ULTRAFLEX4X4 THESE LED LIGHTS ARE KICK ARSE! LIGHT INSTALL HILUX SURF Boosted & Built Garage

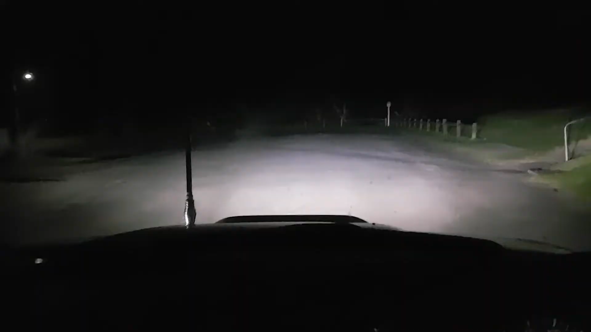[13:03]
Alright guys. So, I'm finally driving the car at night time and I can actually test these lights out. Hopefully, this actually comes out okay. But, as you can see, that's on normal beam. And, we've flicked a high beam. That's really, really nice. These are so nice to drive with on the road. Seriously.